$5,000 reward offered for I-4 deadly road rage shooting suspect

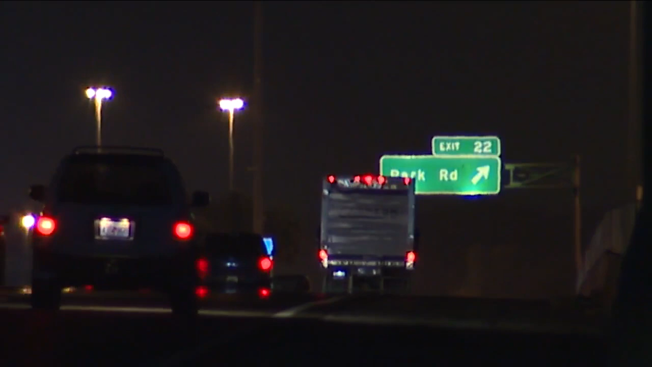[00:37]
were heading home from a day on Anna Maria Island on I-4 approaching North Park Road.